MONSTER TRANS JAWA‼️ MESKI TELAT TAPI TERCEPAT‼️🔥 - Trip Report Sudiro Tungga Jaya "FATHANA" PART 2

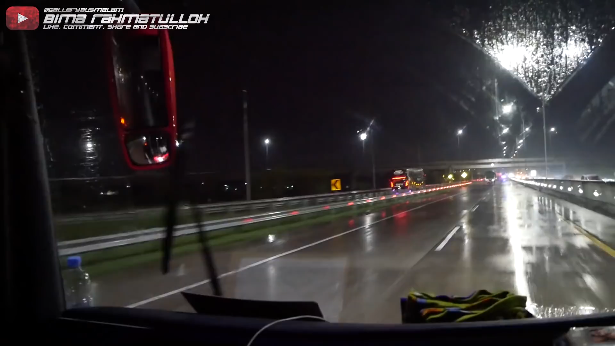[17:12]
Ini PJU B66 ya, truk akhirnya kena juga. Udah nudan maninya.
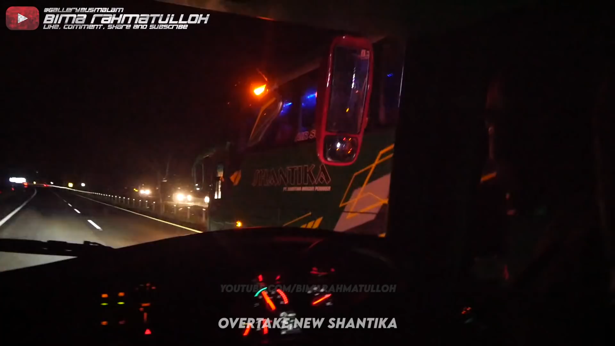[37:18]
Wah, gramasnya di belakang HD01. Ya, yeah, Volvo.